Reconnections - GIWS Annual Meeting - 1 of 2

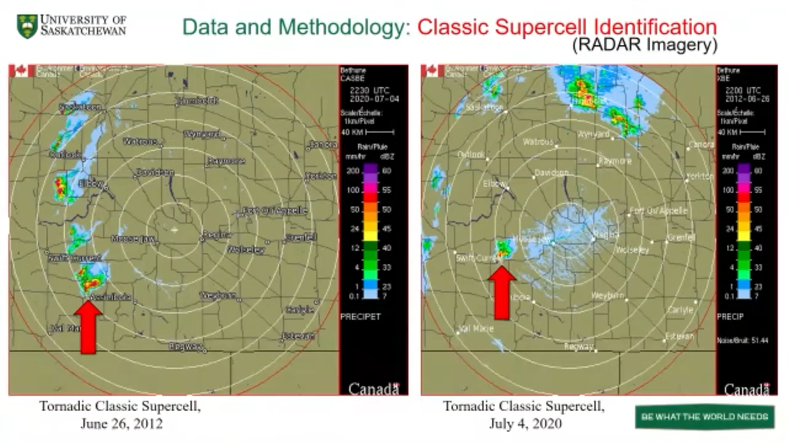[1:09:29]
And then I look at it, this storm structure over the radar, and then try to find that okay, the typical characteristics of different supercell over the radar, and then I classify these 3 different types of supercell. And so methodology I use, like as I mentioned, that I particularly use the